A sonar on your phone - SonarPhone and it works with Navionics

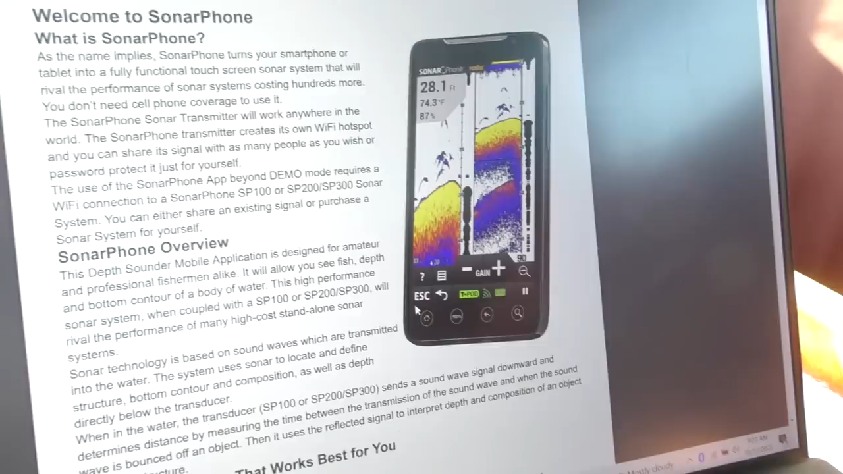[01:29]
On screen: depth 28.1 ft, water 74.3°F
And they make three of these. This is one I have.
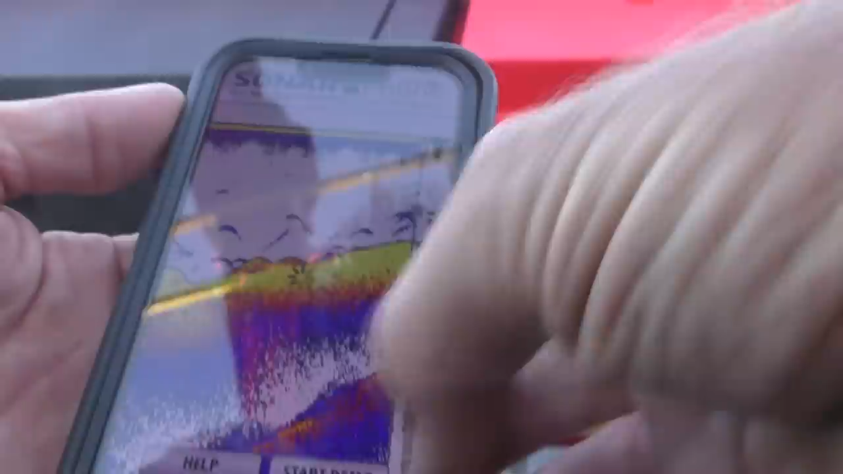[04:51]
Enter the master password. Oh, default. 1, 2, 3, 4, 5, 6, 7, 8.
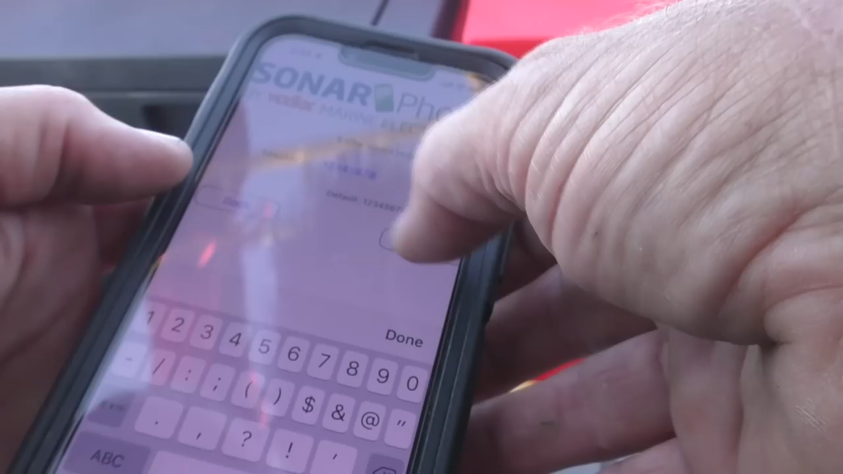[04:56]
Ah, good for them. Start. Setup successful. Psh. Look at that. Yeah, allow while using the app.
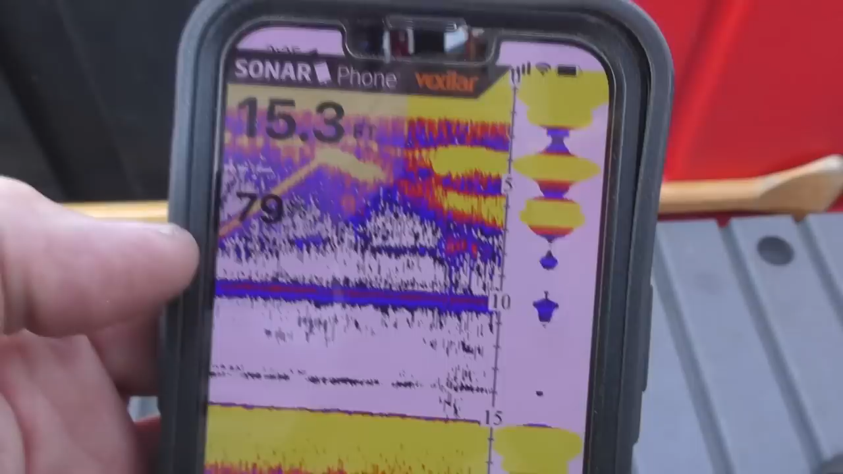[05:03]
Yeah, it says I'm sitting in 15 feet of water, and yeah, I agree with that.
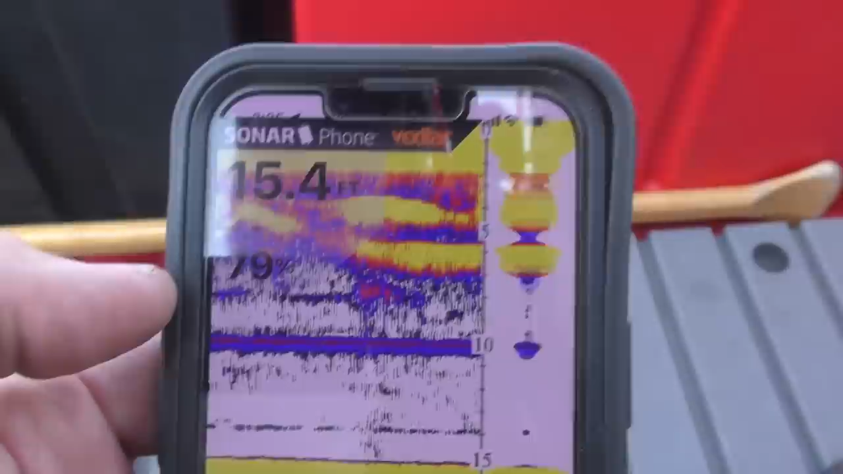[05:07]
On screen: depth 15.4 ft
Lay it on its side or stand it up, works either way.
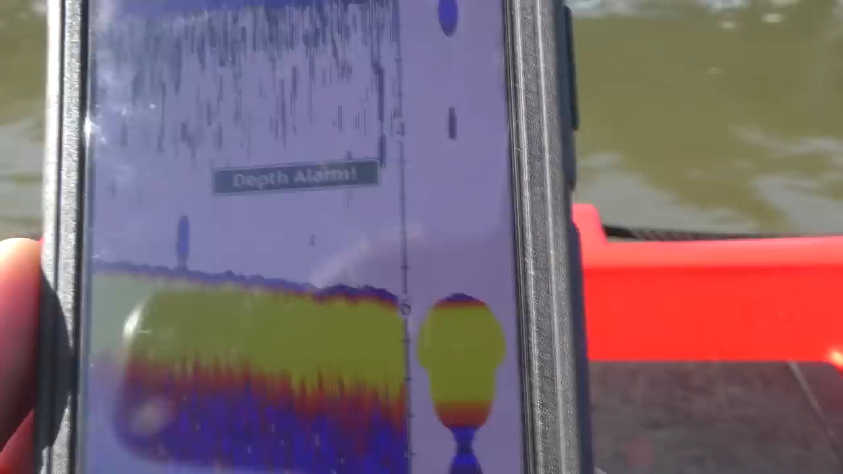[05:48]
So I can use this for scouting an area easily.
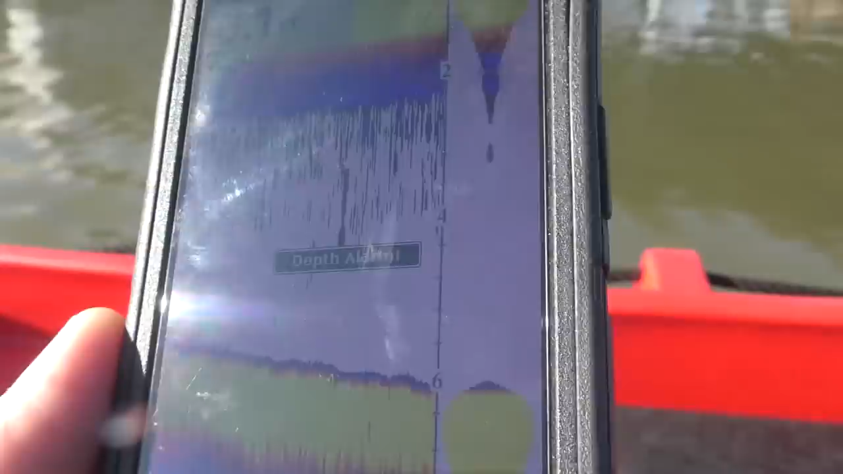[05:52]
Don't even have to look at it, just listen. I got it up to 15 miles an hour, but it's working fine.
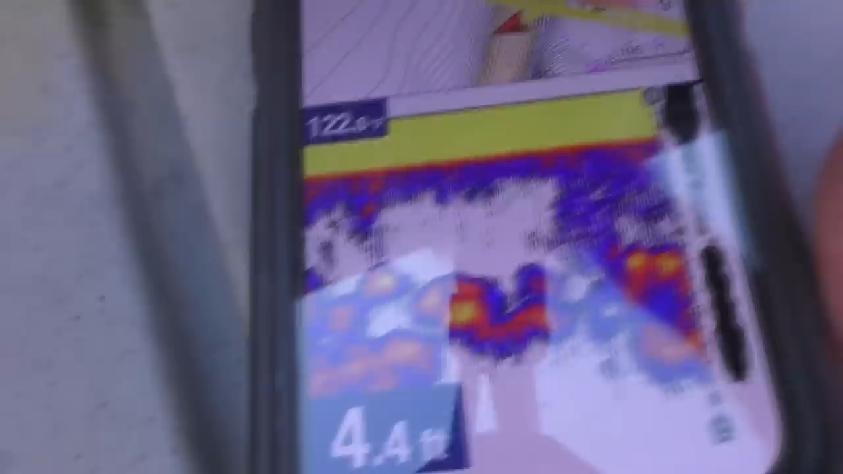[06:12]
You can have full screen on Navionics.
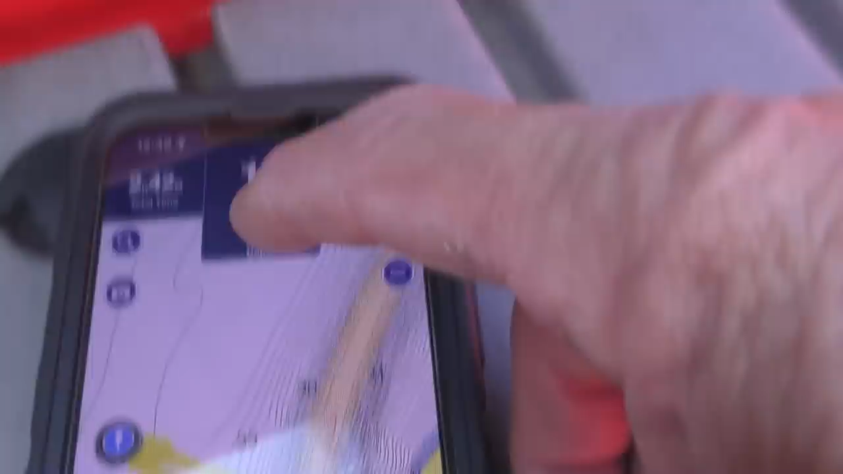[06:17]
And if you want back, just hit the depth up there because it's giving you the depth now. And it will go back to a split screen.
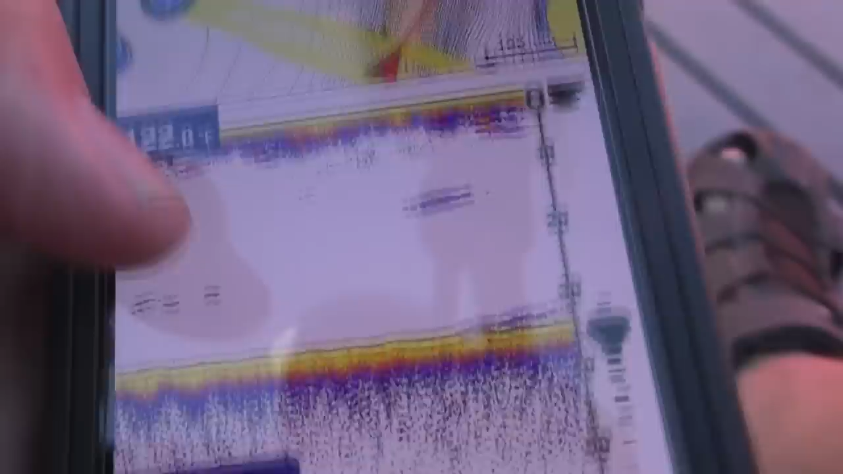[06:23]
So now you can see where you are and what the bottom profile looks like. I'm happy with it. It'd be fantastic. So what I'm going to do with it is I'm going to use it to scout out inlets where we might anchor the boat.